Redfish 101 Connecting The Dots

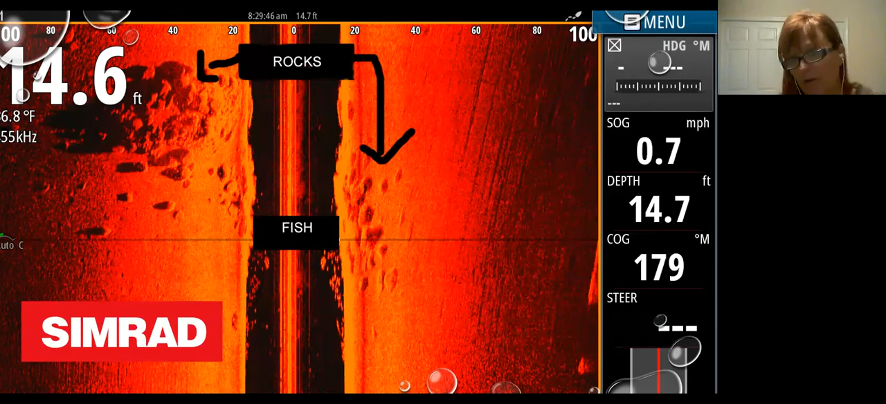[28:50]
On screen: speed 0.7 mph
It can be whatever, but fish that back side of those. And you're going to find fish. These actually ended up being really nice little mangrove snapper that were hanging back there. Not what I was looking for, but it was dinner and I found fish. So let me go to the next one. All right. So here's, And I'll go into more detail on this in the Google Maps part, but if you look at this picture, you can see the direction of the current.